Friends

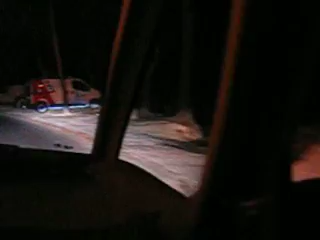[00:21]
Claro aquí puro bosque, ¿te acuerdas con las barras por los bosques así metidas?
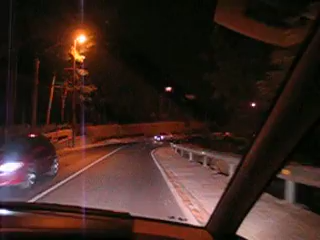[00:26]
Claro, ahora estamos yendo bien este año Vamos bien, la estrada, por allá arriba.